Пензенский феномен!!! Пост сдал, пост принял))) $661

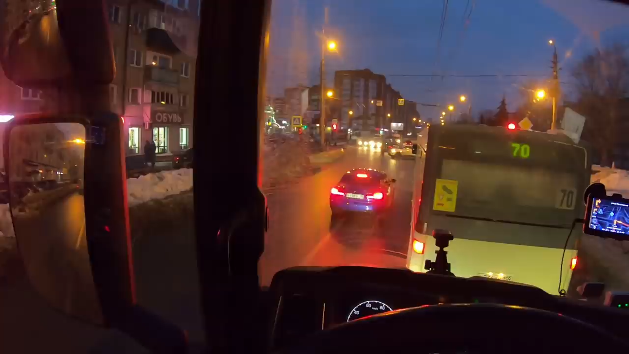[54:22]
А-а-а. Успеешь. Мне, чтобы направо повернуть, надо с левого ряда крутить. На следующем повороте поверните направо.